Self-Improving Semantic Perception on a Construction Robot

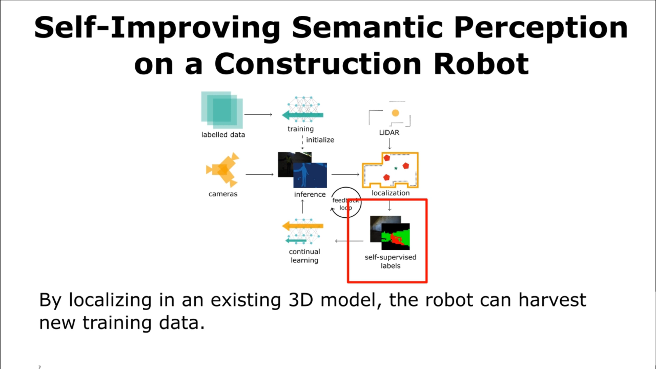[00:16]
By localizing in an existing 3D model, the robot can harvest new training data.
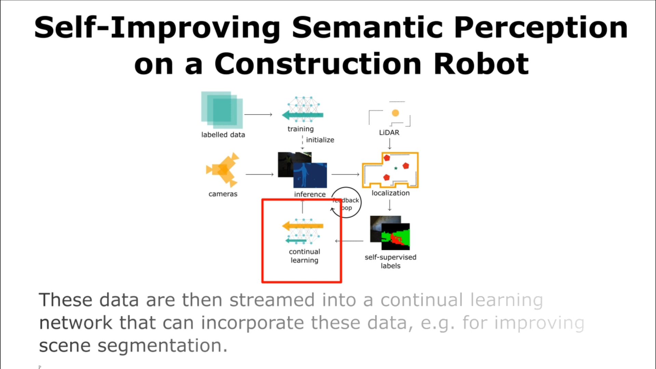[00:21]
This data is then streamed into a continual learning network that can incorporate it, e.g. for improving scene segmentation. The data harvesting is performed by extracting points
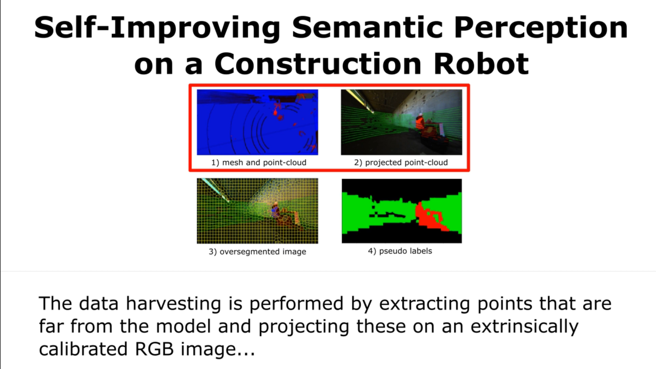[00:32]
that are far from the model and projecting these on an extrinsically calibrated RGB image. We then perform over-segmentation of the image using superpixels and aggregate
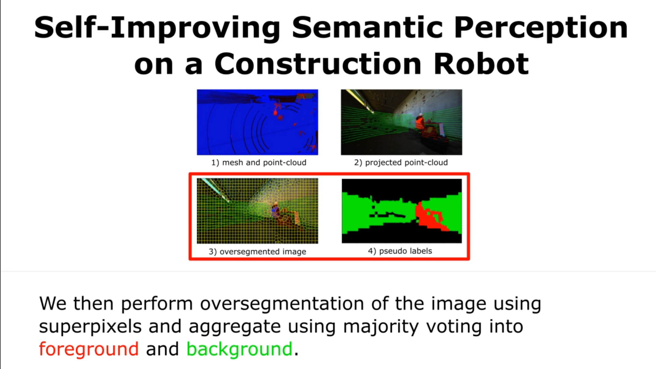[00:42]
labels using majority voting into foreground and background. We deploy this pipeline on a mobile robot to continually learn between different environments, of which we demonstrate three in this video.
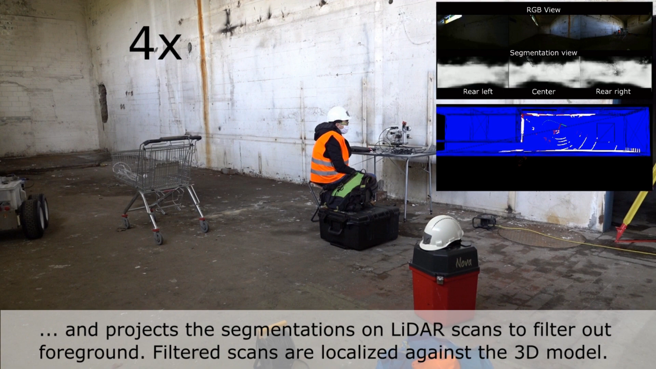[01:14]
Filtered scans are localized against the 3D model. In the 3D view, raw LIDAR data is indicated in red,
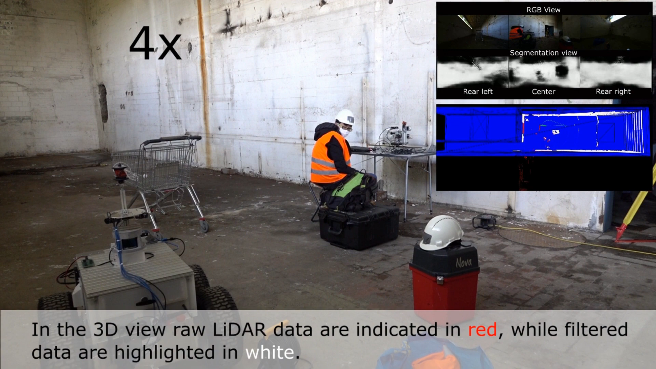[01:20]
while filtered data is highlighted in white. By localizing the LIDAR in the 3D model, the system also collects auto-label training data guided by distance from the model.
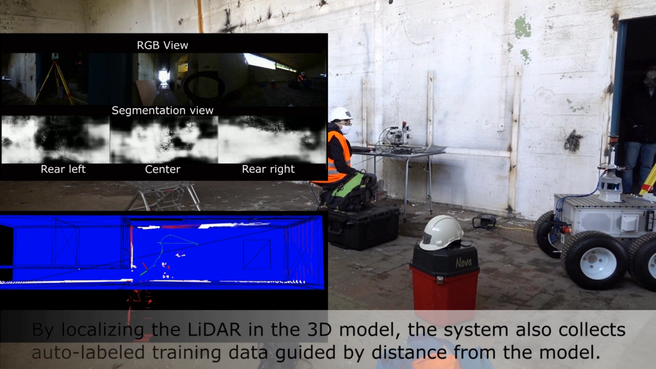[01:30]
This automatically harvested data is then continuously fed into the system to improve scene segmentation.
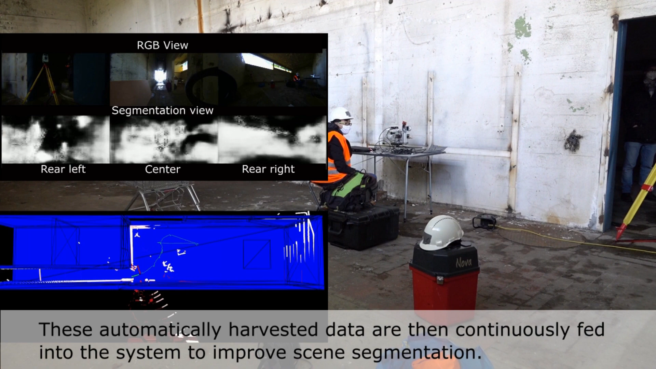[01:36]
We then deploy the system in previously
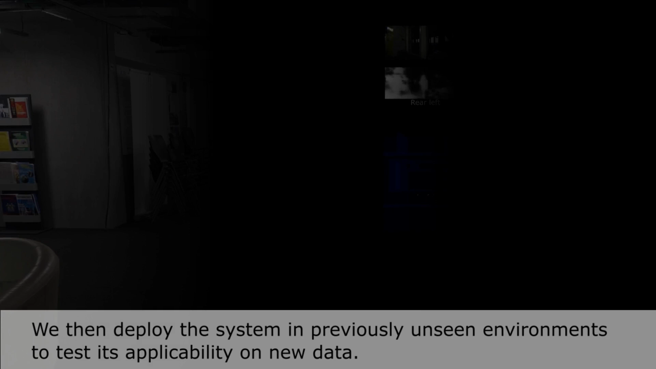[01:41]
unseen environments to test its applicability on new data.
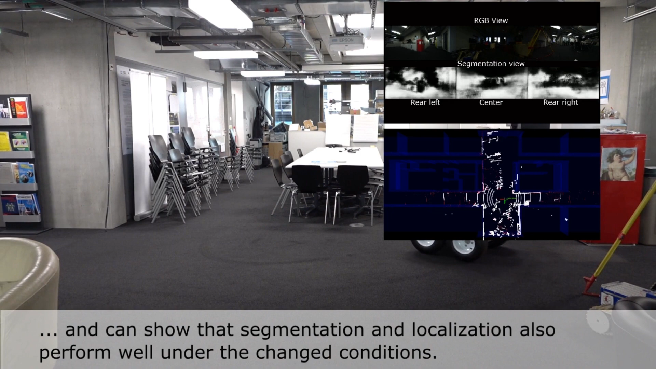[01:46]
And can show that segmentation and localization also perform well under the changed conditions.
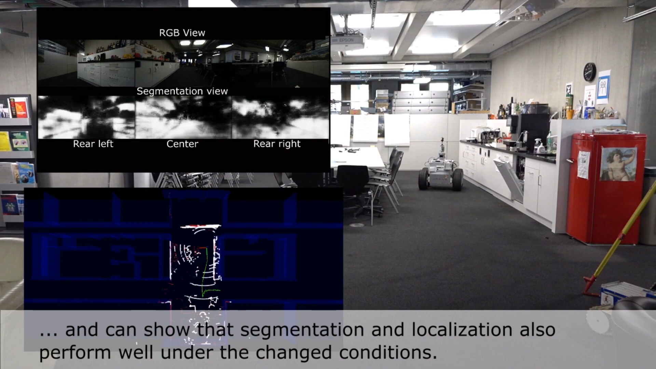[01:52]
Like in the previous scenario,
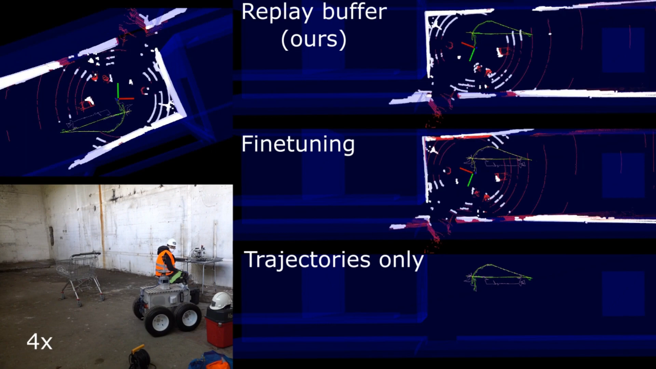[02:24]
The model is now, first pre-trained on the NYU dataset, then continually learned on the construction site, and finally continually updated on the office data.
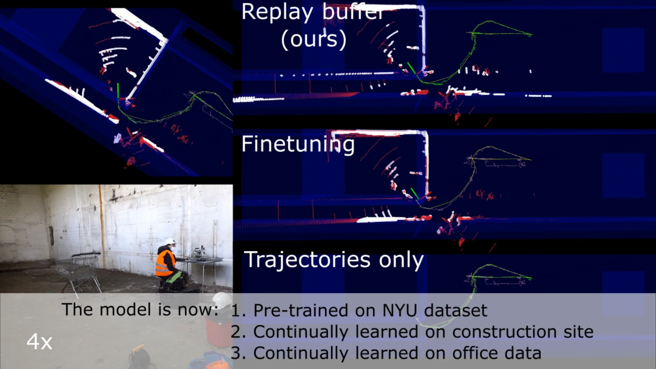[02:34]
The ground truth trajectory is highlighted in yellow.
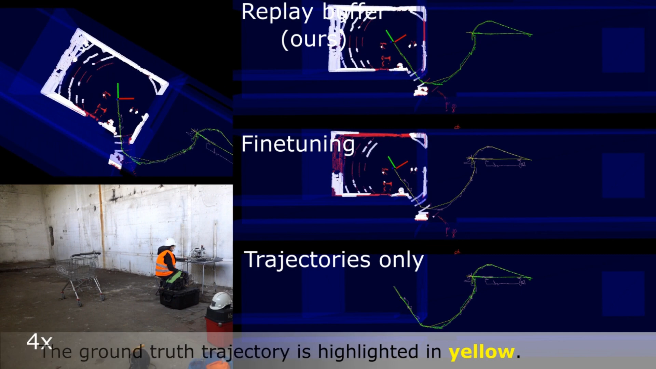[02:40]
The fine-tuned model is not able to retain the previous knowledge.
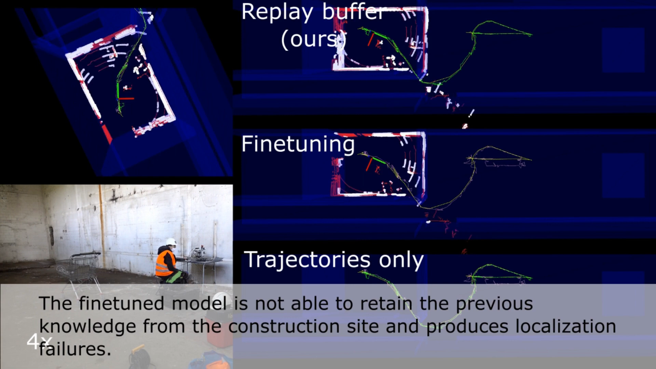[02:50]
from the construction site, and produces localization failures. The model trained using replay buffer is able to retain previous performance, and does not suffer critical localization failures.